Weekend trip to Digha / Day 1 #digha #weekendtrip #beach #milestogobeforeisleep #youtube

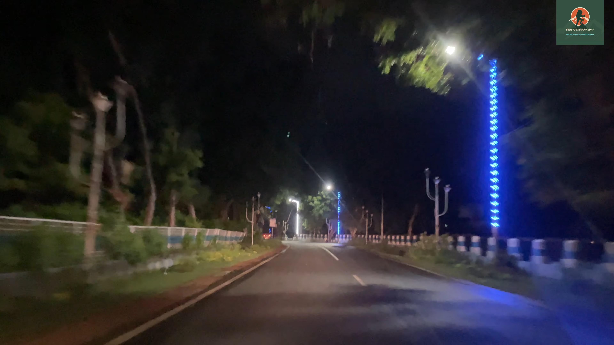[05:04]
And the other road, which is the main road, goes straight towards Digha beach.